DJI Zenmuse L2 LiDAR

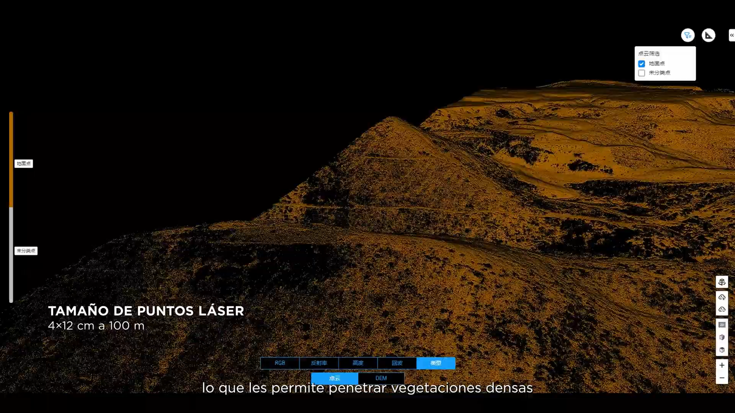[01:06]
and get results with visibly clearer details.
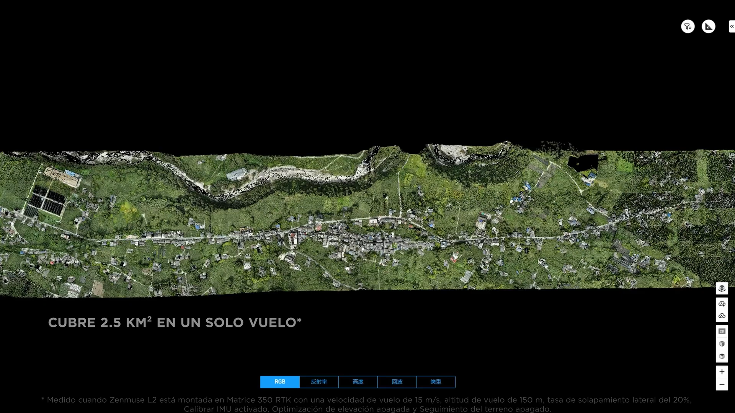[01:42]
Thanks to its powerful hardware capabilities,
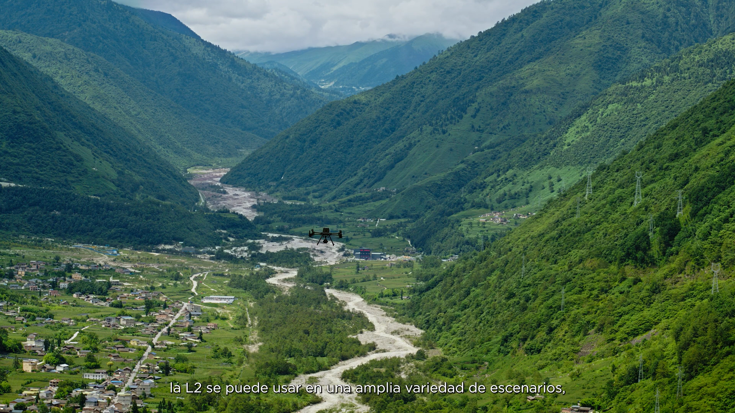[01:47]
L2 can be used in a variety of scenarios, including surveying and mapping,
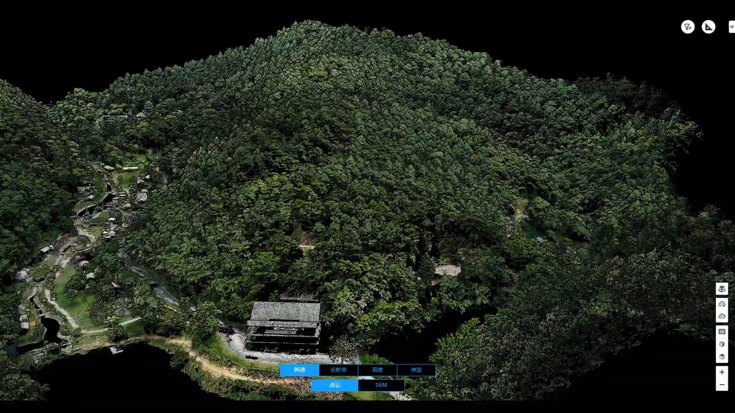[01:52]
forestry management,
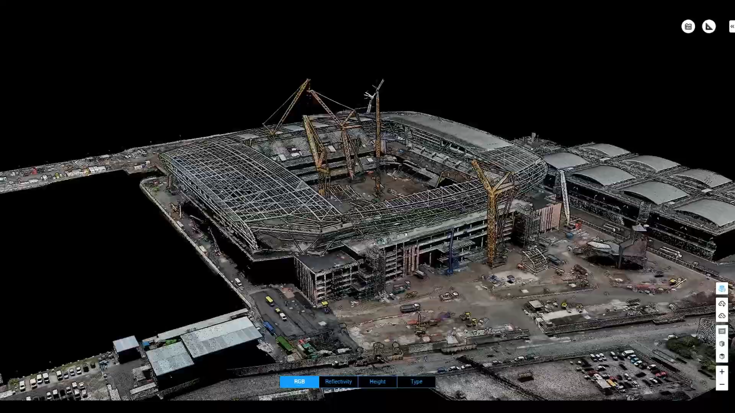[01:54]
infrastructure management, and electricity management, among others.
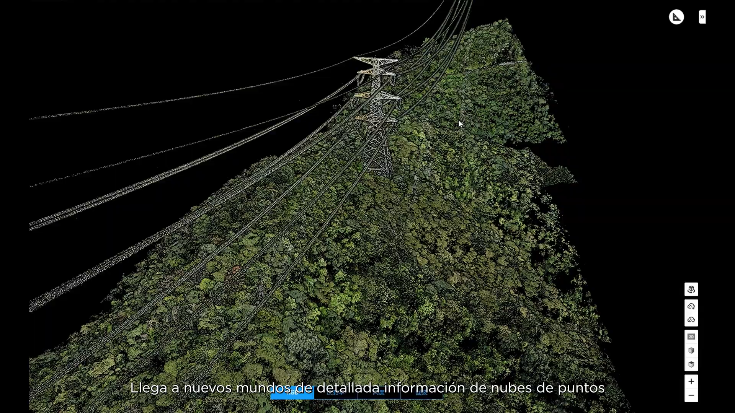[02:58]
Reach new worlds of detailed point cloud data with Zenmuse L2.